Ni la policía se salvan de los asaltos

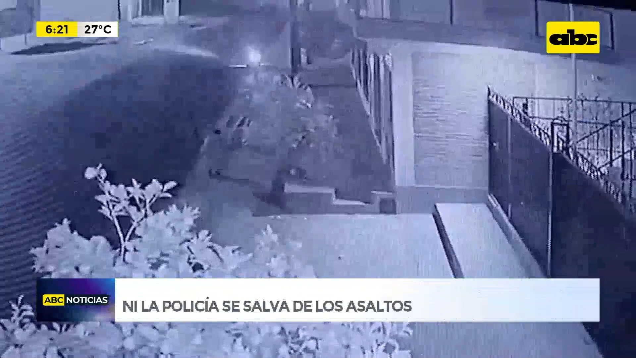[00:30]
El agente policial tenía que ir a su lugar de trabajo y mientras estaba sentado, sufrió el ataque de los delincuentes en el barrio Kennedy de Capiata. Hubo una especie de forcejeo, pero los asaltantes lograron su objetivo. Si bien el agente de policía tenía un arma en la cintura, en ningún momento utilizó, considerando además que el mismo estaba de civil.